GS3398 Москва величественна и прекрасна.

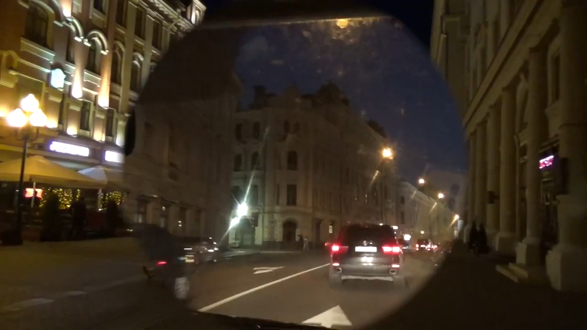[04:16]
Я очарована Москвой, очарована она совсем другая.
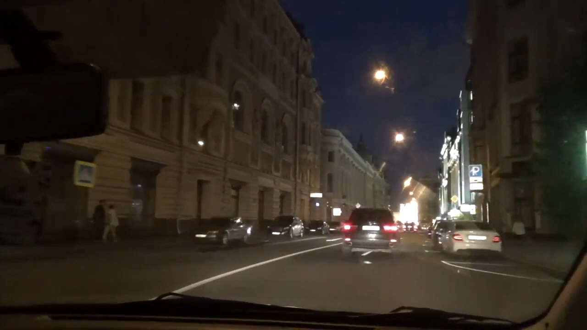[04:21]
Здесь будет сейчас слева гостиный двор, и всякие выставки проводят. Сейчас покажу чуть-нибудь подальше. А справа будет гум, он весь подсвеченный. Поэтому я специально хотела мимо него проехать. Вон тот, который сверкает, сверкает. Да, да, да, да, да, весь, весь, весь. Спасибо, ага. Галь, в гуме-то была внутри?
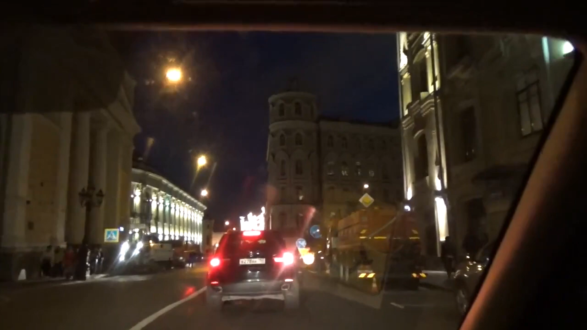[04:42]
В этом году не была, вообще, конечно, почти каждый раз. Вот он, гостиный двор, вот слева. Там можно на экскурсию ходить. Да, там можно просто на экскурсию. Да, в гуме-душке, да. Нет, там есть столовая номер 21.
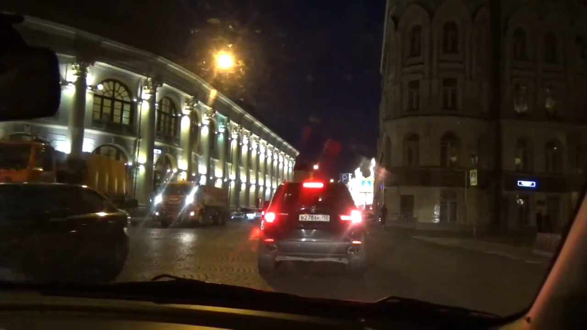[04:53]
Очень рекомендую. Да, вот, может, там и поедим. Мы сегодня, девочки, какие-то, чем у реки на Елис.
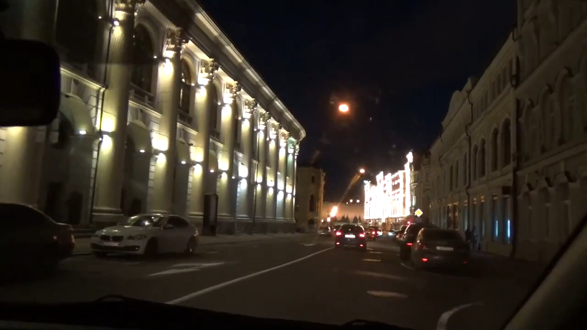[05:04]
Света номер один у нас, как у нас? Чехана номер один у нас была. Там кормят по рецептуре Советского Союза. Ага. И очень дешево. Понимаешь? Сейчас вот направо, я чуть-чуть приторможу нас, никто не... Вот тут и прям такой подсвеченный весь в арках вот там вот.
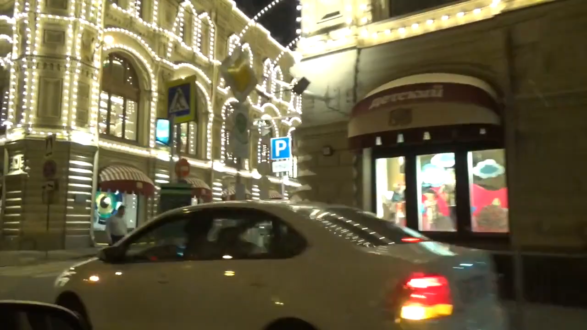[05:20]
Да, да, вот это... Очень красиво.
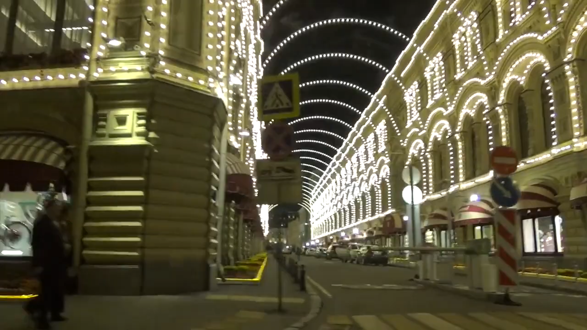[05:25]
Это как у нас в этом, в Вегасе, старая улица в Старом Городе.
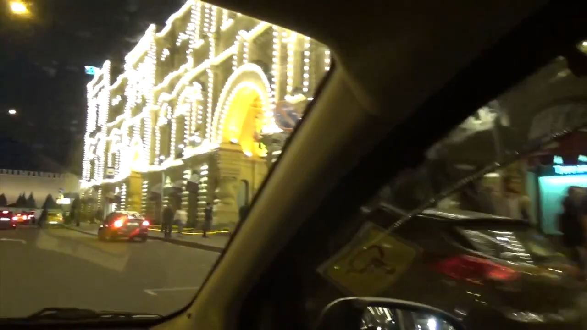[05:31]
Ух ты, куда мы приехали? Прямо рядом.
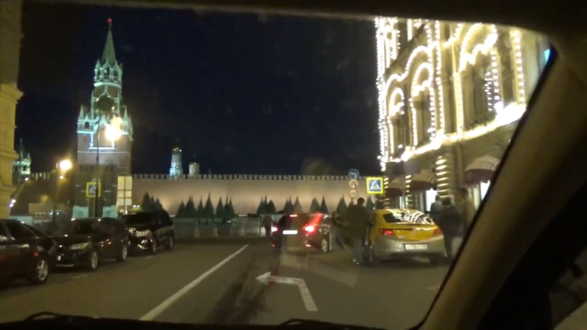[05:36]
Прямо, прямо Спасская башня, да. Прямо на Красной площади.